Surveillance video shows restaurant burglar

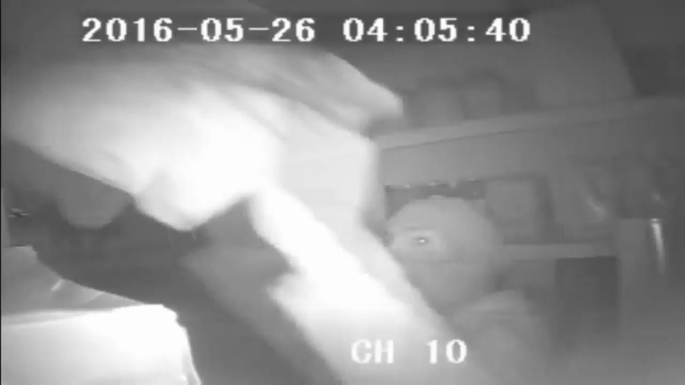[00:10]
Surveillance video shows the suspect scoping out the back office at the Moonshine Alley restaurant along Hollywood Boulevard on Thursday.
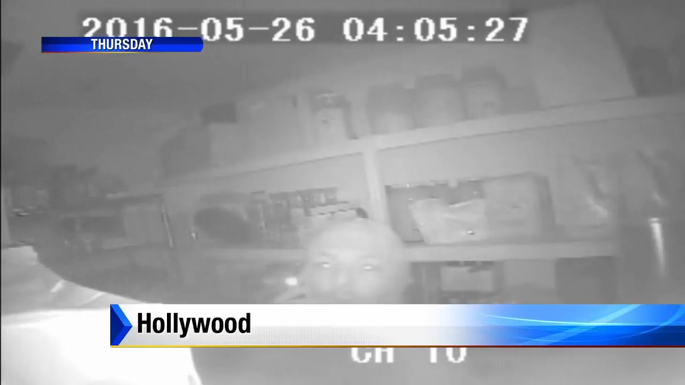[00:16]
Police say he climbed in through an access panel in the attic before then swiping a money bag. Here is a closer look at the guy.